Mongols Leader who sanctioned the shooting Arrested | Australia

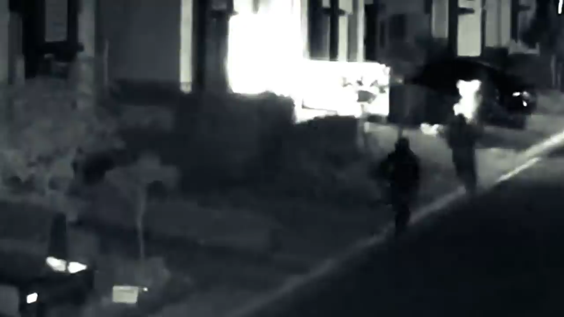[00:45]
a Finks enforcer shot 21 times at point-blank range in the driveway of his Gold Coast home last October.
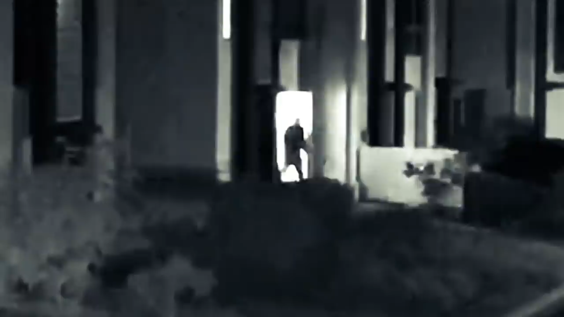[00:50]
In the weeks before his death, Bowden was stalked.
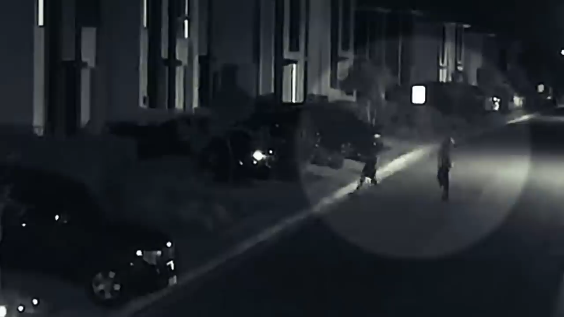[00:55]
The killer's caught on camera placing a GPS tracker on his car and loading fuel into getaway vehicles found burnt out near the scene.